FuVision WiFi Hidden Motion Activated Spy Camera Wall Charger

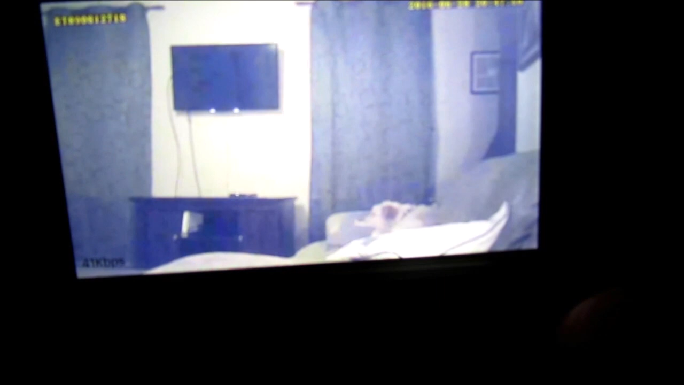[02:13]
not a very wide-angle camera so you need to point it directly at what you want to look at the video quality is pretty good